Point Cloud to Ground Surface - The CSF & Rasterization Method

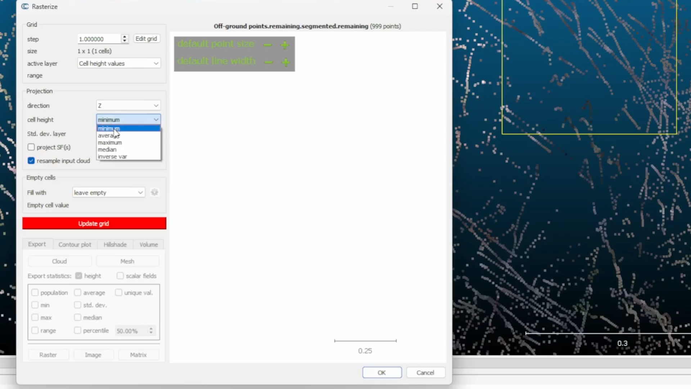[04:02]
The cell height to minimum, check the resample input cloud box and set the fill with drop down to leave empty.
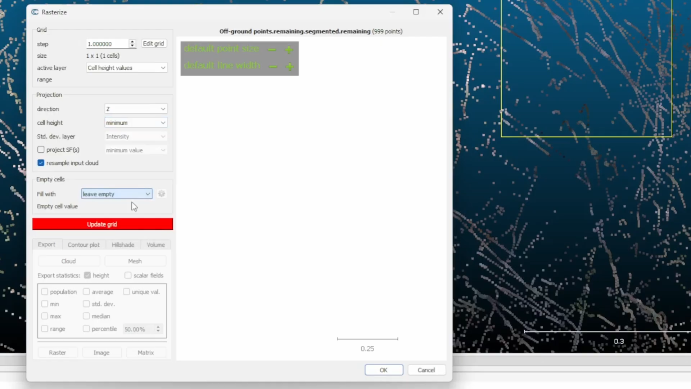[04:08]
Then click the update grid button. If it looks okay,
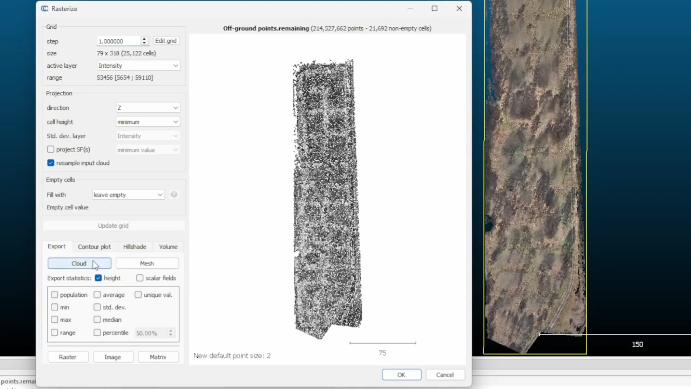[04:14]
click the cloud button to export your results and click okay to close the rasterize tool.
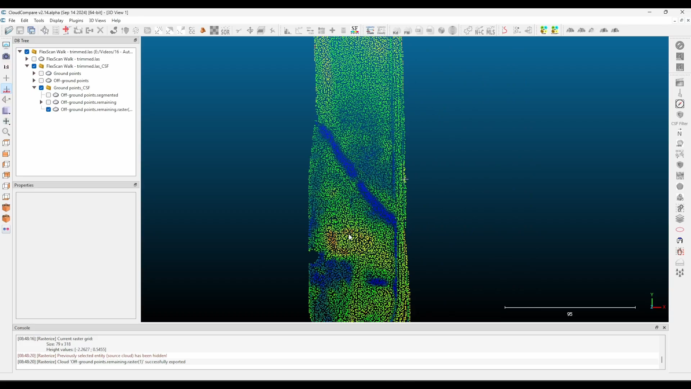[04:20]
It can be helpful to visualize the results colorized by elevation. To do this, click the tools menu,
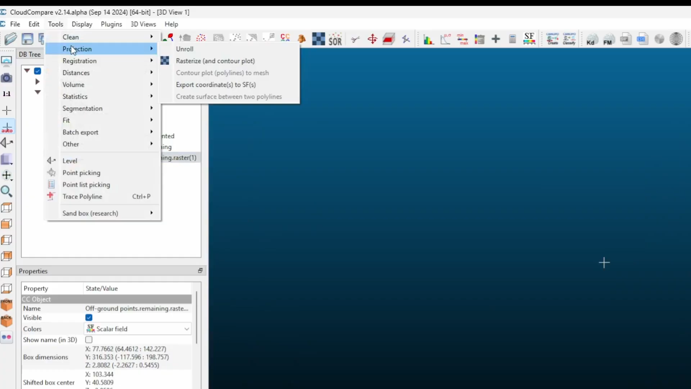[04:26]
projection and select export coordinates to SF and check the z-axis box.
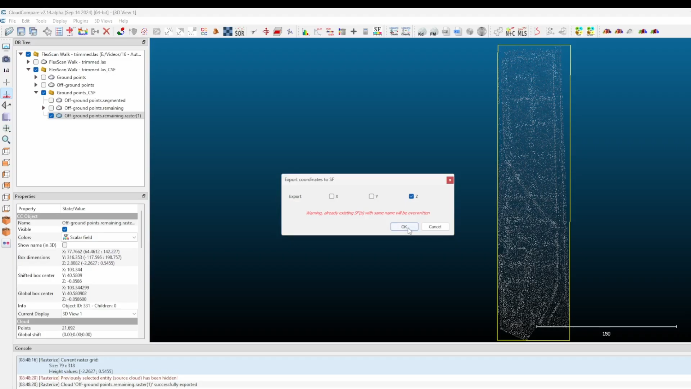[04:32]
You can alter the heat map by scrolling down in the properties box to the SF or scalar
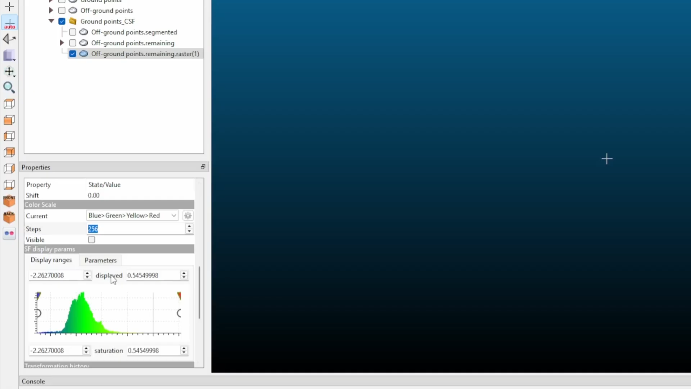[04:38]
field parameters box and dragging the arrow handles to change the colorization to identify any outliers which may exist due to poor vegetation penetration
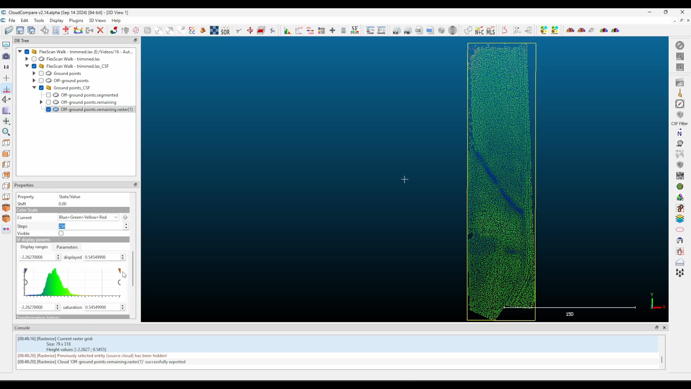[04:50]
or anomalies left behind from the filtering. In this example,
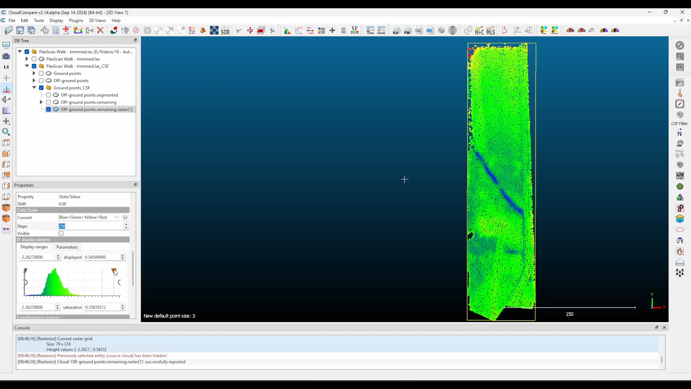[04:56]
there are some points that look to be erroneous around the extremities of the point cloud where I wasn't able to walk with a
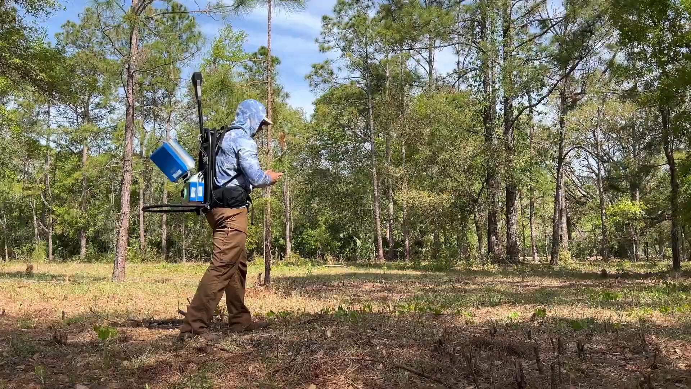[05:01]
scanner and veg penetration was poor and also around the edges of some of the larger bushes that were filtered out by the CSF.
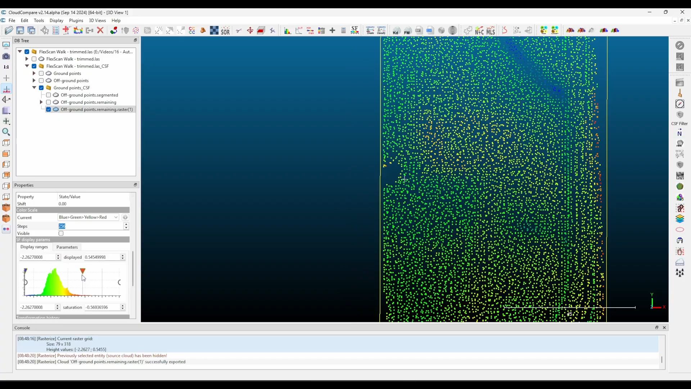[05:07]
To remove these manually, I again used the T hotkey to launch the segment tool.
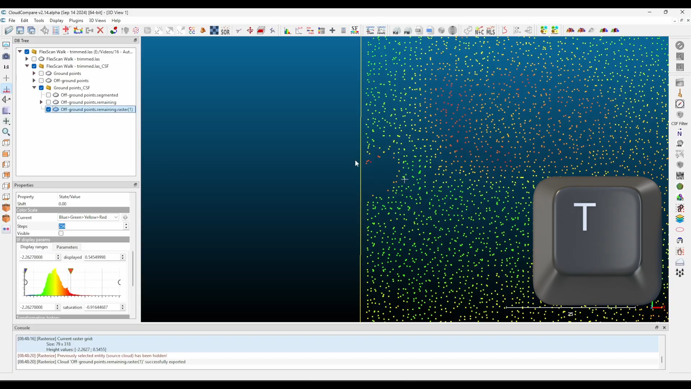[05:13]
Then left click to define the box and right click to end the selection.
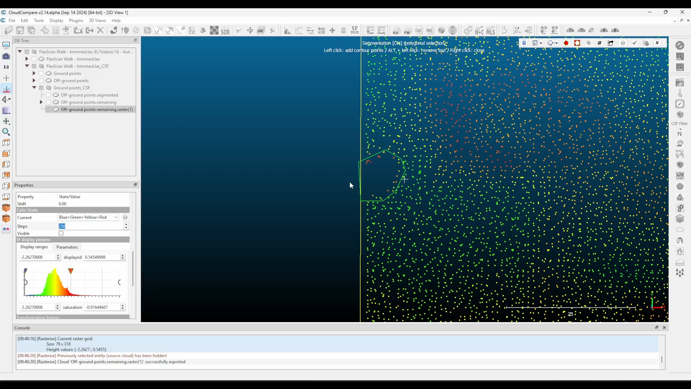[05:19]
Then press the O key which retains all the points outside of that box and press the delete key to delete the temporarily hidden points.
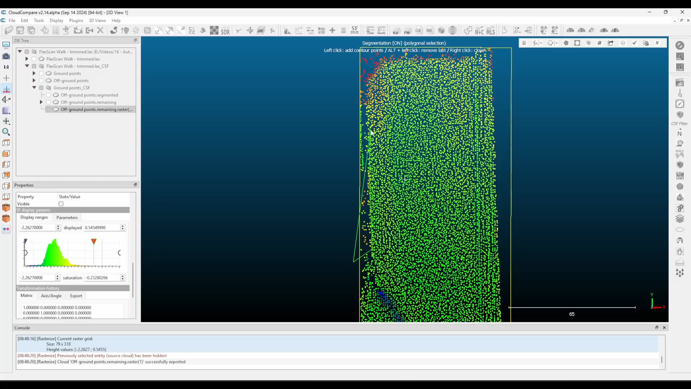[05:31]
Continue to manually clean your point cloud as needed. You may find it helpful to increase the point size when doing this.
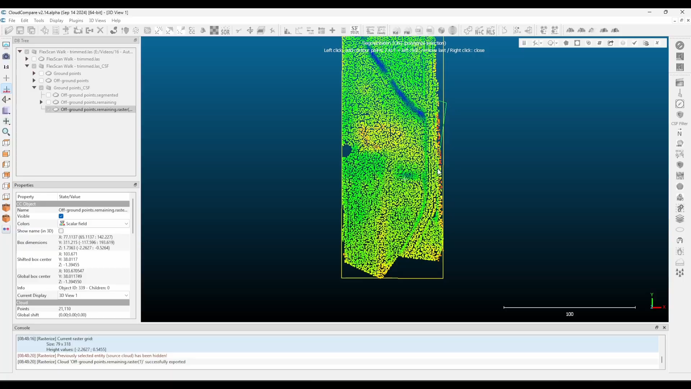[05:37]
The amount of manual cleaning will depend on how many erroneous points were left